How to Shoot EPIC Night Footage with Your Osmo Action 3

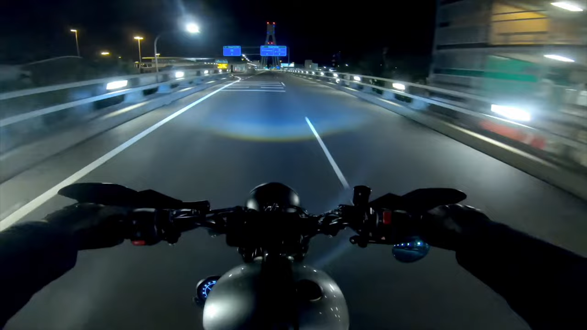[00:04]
In the past, we've had a look at the best night settings for both GoPro and Insta360, and been pretty disappointed with how the night quality turned out in last week's Osmo Action 3 review. I felt the need to find a fix because surely it can't be that bad.
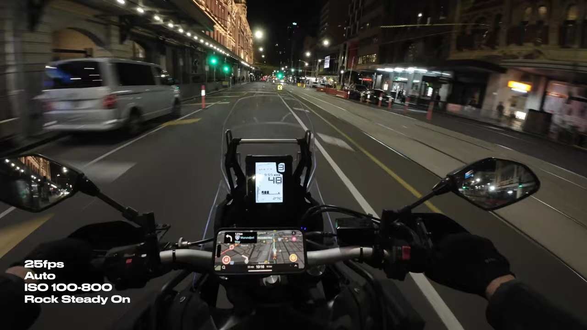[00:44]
This here is the video that I took last week, and you can see it's very extremely unusable. Every time I move my head, you just get that crazy, ridiculous wash of blur.
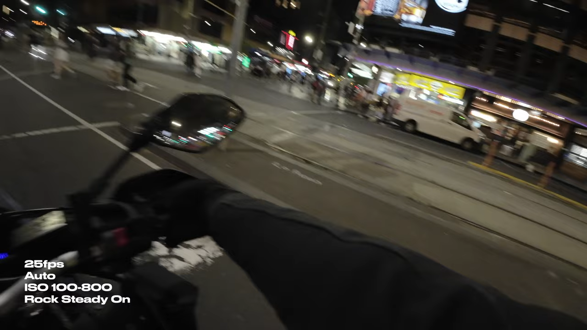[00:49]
And here are the exact same settings with Rocksteady turned off,
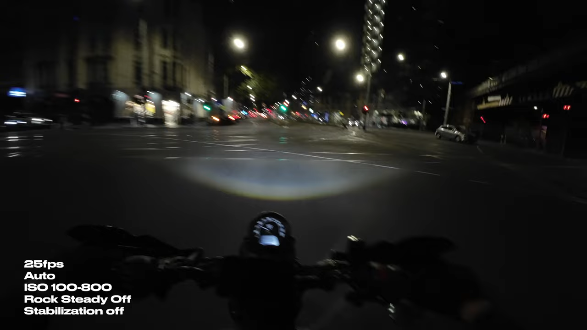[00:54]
and you can see that it actually, it does fix the issue straight away, but you have no stabilization. This is now stabilized in post, and you can see that the issue comes back now. So it doesn't matter if you're stabilizing in post or if through the camera, you're still going to get that motion blur because of digital stabilization.
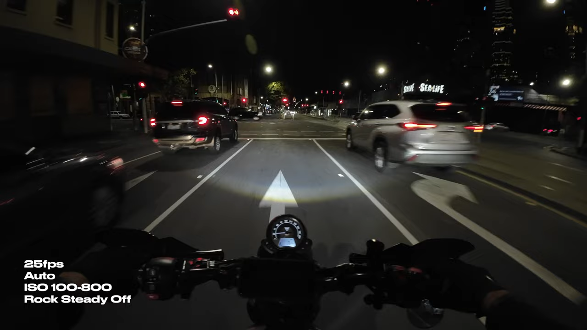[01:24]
That's just my personal preference. And with the shutter speed set to auto with a max ISO of 800, the image quality isn't that bad. It's actually usable, but we can only use this setting with Rocksteady turned off.
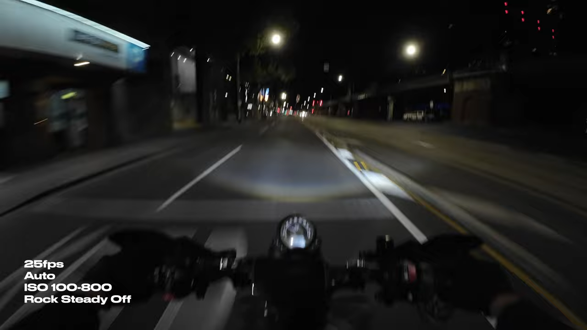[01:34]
It is quite dark having a max of ISO 800, so let's crank it up to 1600 and see how that looks. Now for me, ignoring the whole Rocksteady issue, this looks great. I feel like it's a good amount of light that comes in. Some sections are a little bit blown out though, but I think you can just fix that in post. But overall, it's a nice bright image. You can see everything that's going on. It looks great. Now we can only use this with Rocksteady turned off. Now we're in manual mode at 1 50th of a second with ISO at 800. There's a massive difference with how bright the lights are.
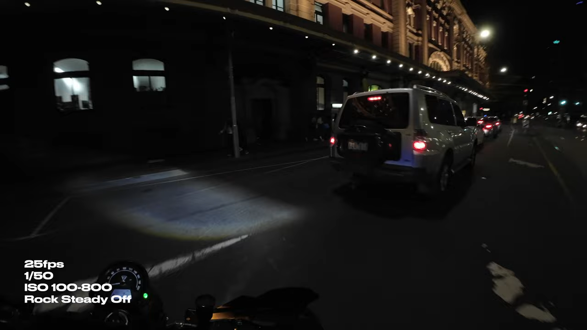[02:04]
The shutter set to auto in the previous example was most likely much slower, which allowed more light to reach the sensor. Now that we have it set to 1 50th of a second, it only has a limited amount of light to hit the sensor. Stepping up to ISO 1600, we're seeing a bit of an improvement with the light, but not a lot. One more step up to ISO 3200, I feel like we're hitting the sweet spot at this shutter speed anyway. There's enough light for it to look good without too much grain. As you increase your ISO, you're introducing more grain and noise into your image.
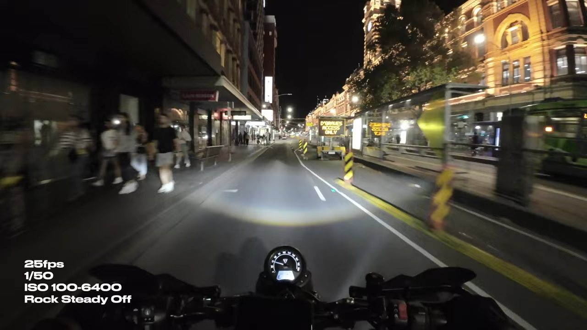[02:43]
The good thing about shooting with the ISO range set from 100 to 6400 means that if the setting gets bright, the camera will automatically adjust its ISO between that range, which is great to reduce noise and a blown out image. But there is the option to have it fixed to a particular ISO if that's what you prefer to do. You can just notice the grain around the edges of the screen there, all in those dark spots. You might just notice a little bit of fuzziness. That just comes with ISO. And now we're doubling that again. This camera goes up to a whopping 12,800 ISO. Like that is mind-blowing, especially for an action camera. I can't believe they've done this.
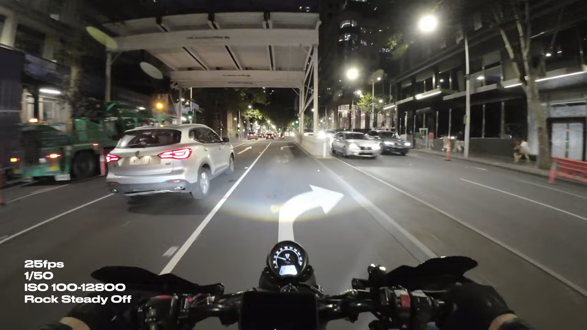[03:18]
And I don't think you'd really ever want to use it, but it's there just in case you need to.
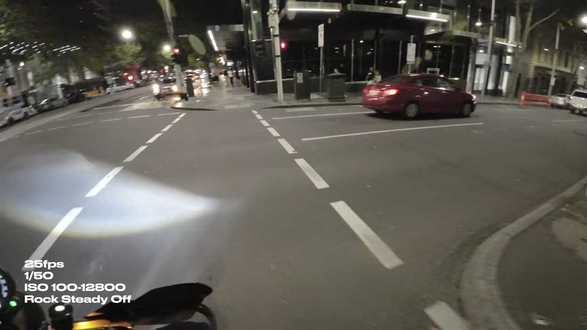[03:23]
And then if you want to go on post, you can denoise it as well, but you do lose a lot of image quality. It looks all blotchy. It's very extremely fuzzy. I tried shooting at 30 frames a second with the shutter set at 1 60th of a second to see how it would look. This was usually my preferred settings shooting with a GoPro at night, but you can see here that it is quite dark compared to 1 50th of a second. The shutter speed is moving just a little bit faster, which allows less light to hit the sensor.
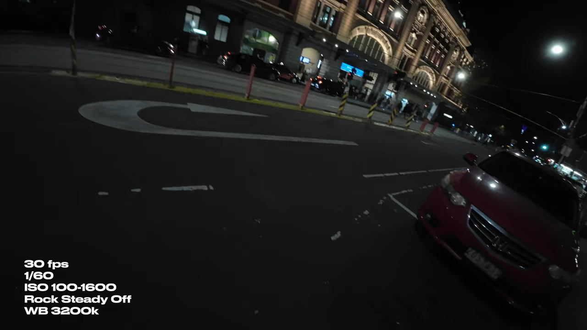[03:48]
Now with my personal preference with the white balance set to 3200 Kelvin, you get that awesome blue come through, almost like you're in Tokyo or some sort of cyberpunk setting.
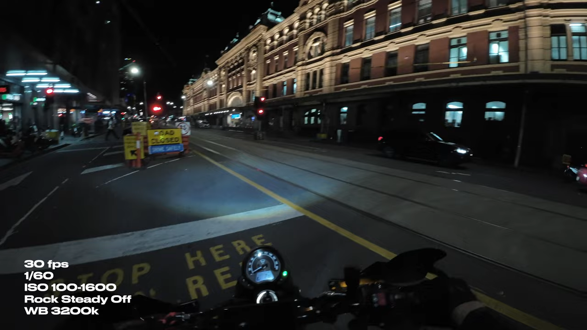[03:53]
I think it looks wicked. Okay, so now I know what the ISOs are capable of. We know what the image sensor is capable of in a low light setting,
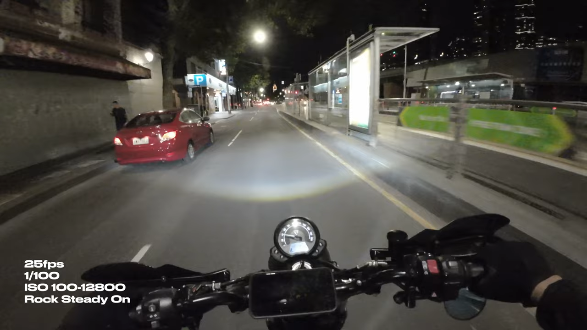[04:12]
I tried setting the shutter speed to 1 100th of a second. This is what I usually set the Osmo Action 3 2 with an ND filter on during the day. So now we've got rock steady turned on. We're at 25 frames a second. For the shutter speed, we're at 1 100th of a second with an ISO up to 12,800.
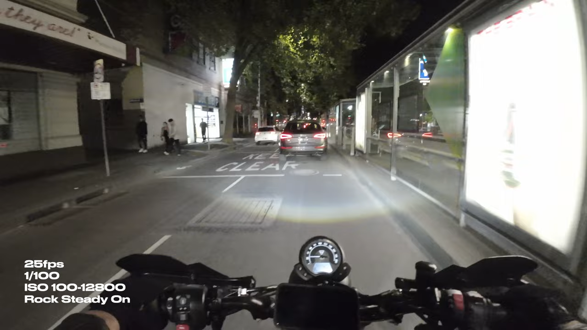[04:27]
Now I feel like we're getting somewhere a little bit here, but ISO 12,800 is far too grainy.
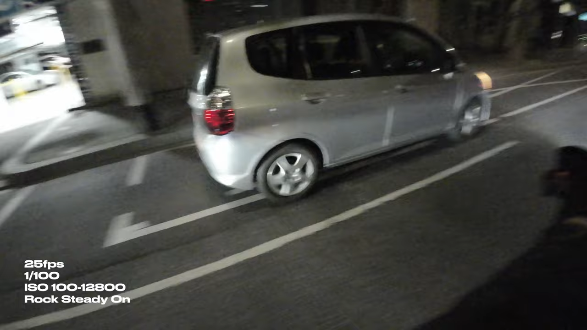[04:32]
Now let's see how it looks with a lower ISO with the same settings. So now we've dropped it down to ISO 1600. You can notice the difference in light, but you can also notice a difference in picture quality as well.
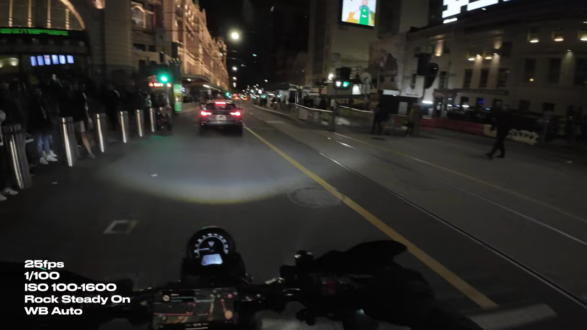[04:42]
It's far less grainy and this is very usable. It's actually pretty, pretty good, but I'm very keen to see what it looks like at ISO 3200.
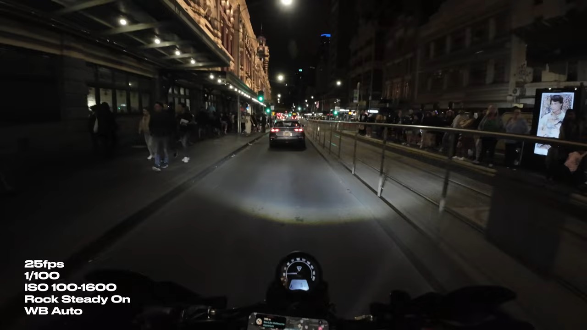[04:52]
Okay. I think we are getting towards the sweet spot here. In my opinion, anyway, this looks, this looks great and very usable. We've minimized the blur. There is still just a slight, slight blur moving left and right, but this is the shutter speed I use for when I'm cruising around with the ND filter on and I think it's usable, but it's nice and bright. We've got 3200 ISO and all the lights are nice and bright, nice and shiny. And we can go in post as well. The dynamic range on these cameras are pretty good. So you can go up there and bump it up a little bit more if you want.